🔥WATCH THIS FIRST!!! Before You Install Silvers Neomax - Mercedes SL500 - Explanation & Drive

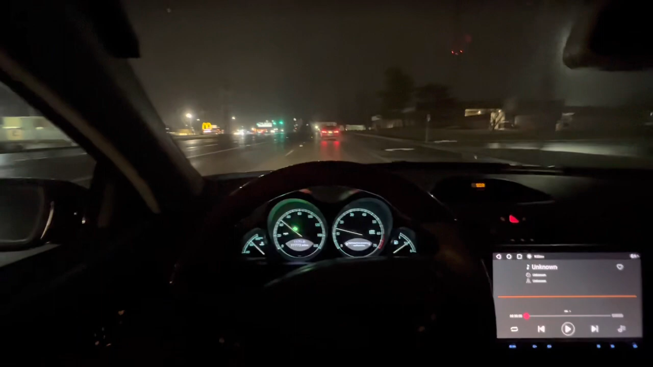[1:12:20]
When you're turning, when you're changing lanes, you know, when you're going around the corner, like right now, I might hit this corner real quick. Whoop, look at that light, whoop. Yeah, baby, you just feel it, man. Like, I take corners in my SL55 with the ABC, and I still feel like, let me slow down before I break traction, you know? But it doesn't lean with the ABC, but guess what? These cars don't lean much with coilovers. I'm gonna say much because it's not noticeable.
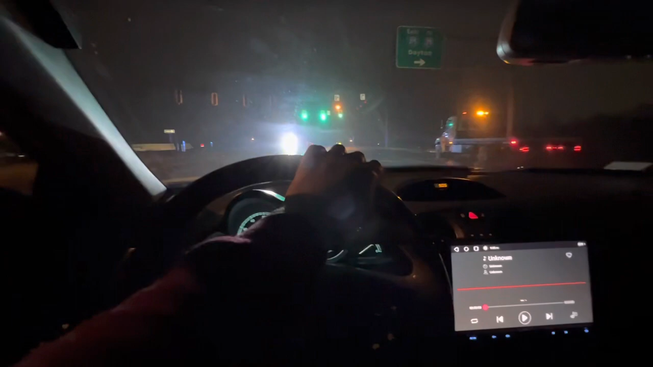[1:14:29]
Ooh. Yeah, for me. But yeah, I mean, I saved a lot of money on those purchases, but I gave up a lot of money on selling some of those cars. You know, less than what I should have, but it was money right now. Sometimes money right now is better than slow money later. I needed that money. I needed that cash. What's going on, baby? Probably an accident on the highway somewhere. Oh, it is. Look at that. Crossing the highway right now.
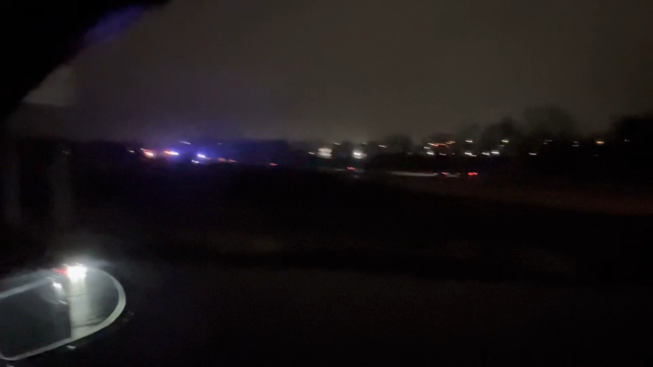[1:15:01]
It's an accident down there. Sure is. Gotta be careful out here. It's wet. Gotta be careful out here.
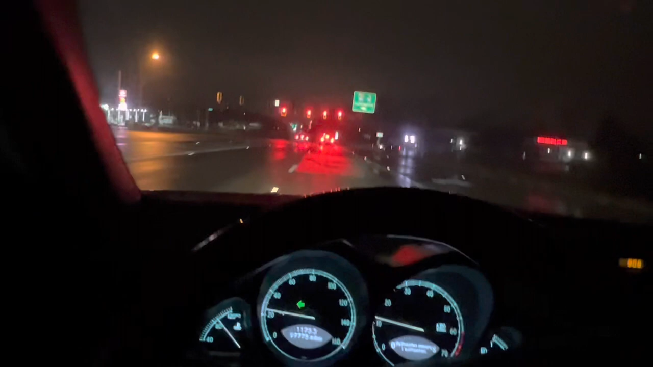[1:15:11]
Yeah, baby. I love this car, man. Daggum! Coilovers is the future, baby. This is the way to go. Man, there was another one. Guess he was coming west. He has to go east. Yeah. Let me get this thing home, man. Yeah, man, wet roads, you know, it is what it is.